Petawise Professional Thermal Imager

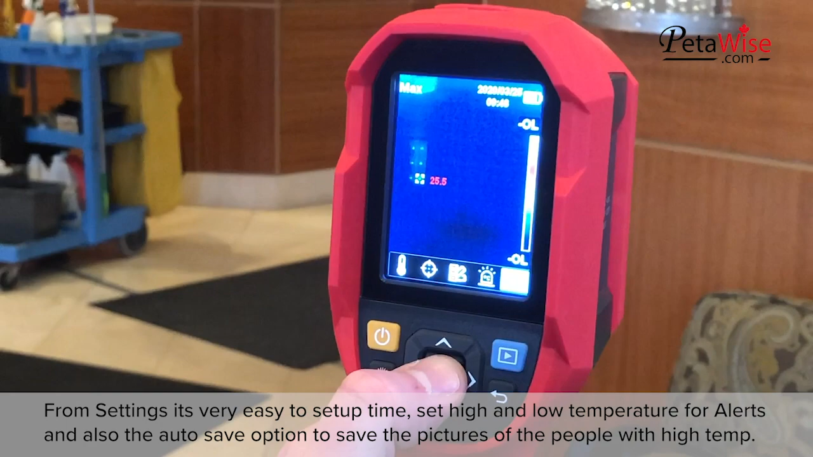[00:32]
From settings, it's very easy to set up the time, set high and low temperature for alerts,